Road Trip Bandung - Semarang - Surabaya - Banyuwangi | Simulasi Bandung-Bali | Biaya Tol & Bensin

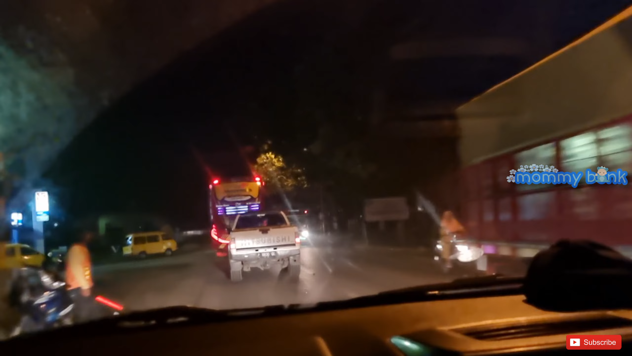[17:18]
Akhirnya kita sampai juga setelah menempuh perjalanan yang cukup panjang. Ini adalah pelabuhan penyeberangan ke Tapak. Dari pelabuhan inilah kita bisa menyeberang ke Pulau Bali.